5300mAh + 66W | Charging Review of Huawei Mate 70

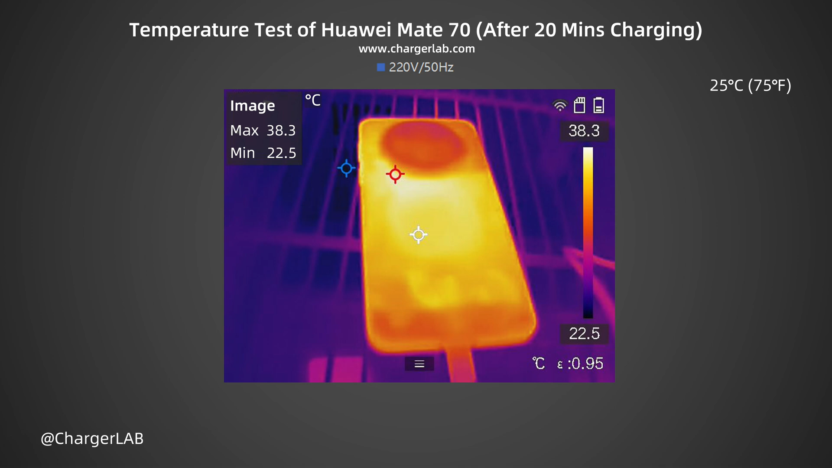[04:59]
On screen: max 38.3°C, min 22.5°C, scale top 38.3°C, scale bottom 22.5°C
After 20 minutes, the maximum temperature on the front is 37.3 degrees Celsius. The back is 38.3 degrees Celsius.